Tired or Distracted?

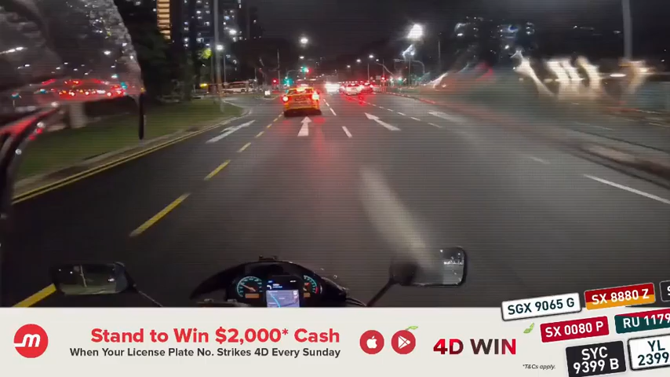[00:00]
Uncle, why you stop? Wait, is he wrong? Or am I not seeing right? I see green though.